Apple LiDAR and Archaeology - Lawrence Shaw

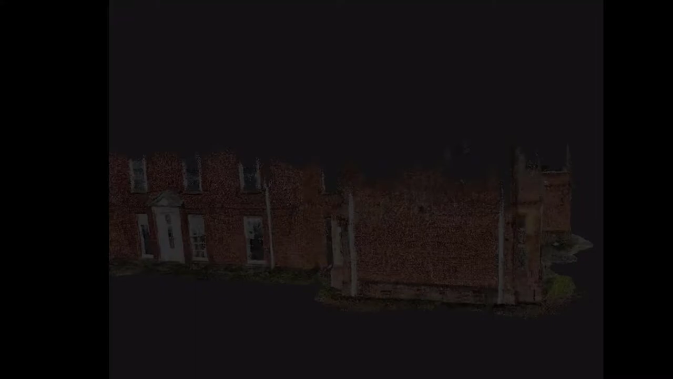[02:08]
The main apps that I've been using or trialling are Polycam and Sitescape.
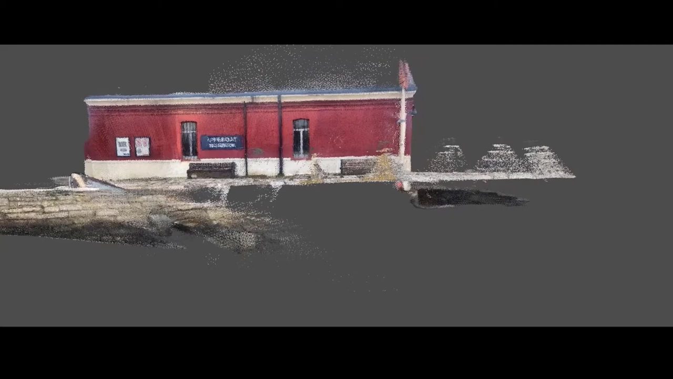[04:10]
a Royal Lifeboat Rescue historic building,
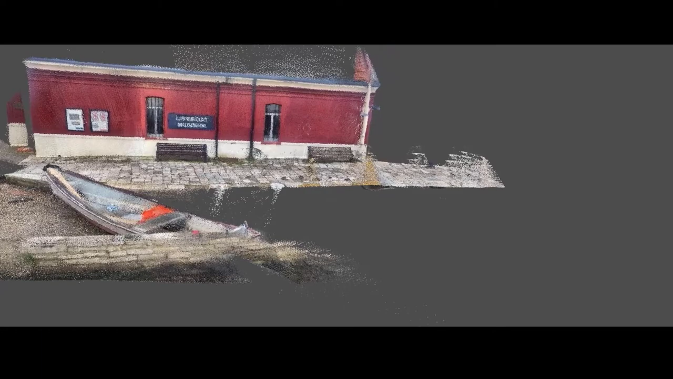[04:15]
and you can see it covers quite a large area and were you to include known points using a DGPS in this,
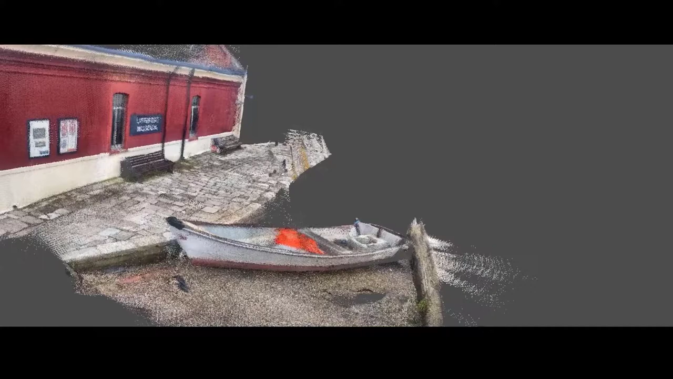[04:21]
you could in theory export it with it into other data sets,
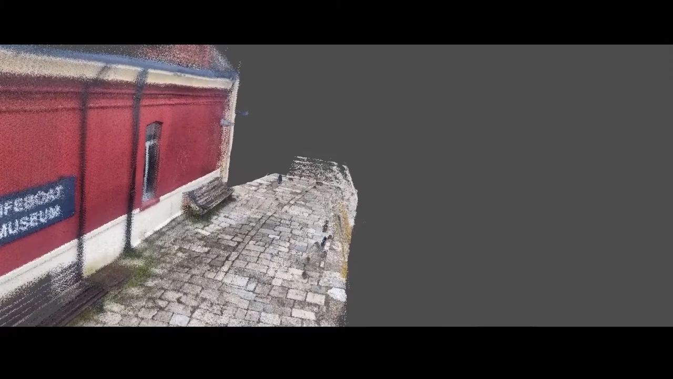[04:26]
other software with useful file format exports.
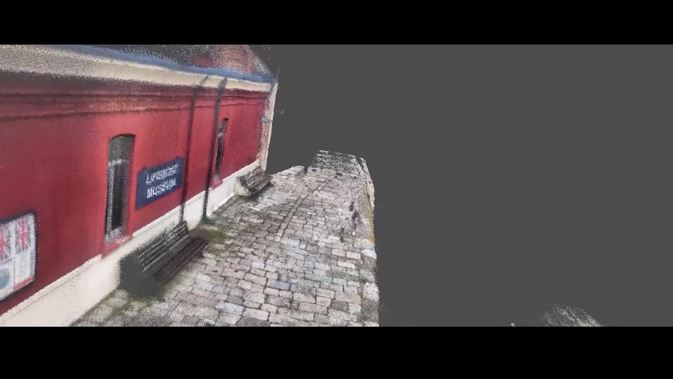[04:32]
Again, at the moment I'd say it's all relatively early.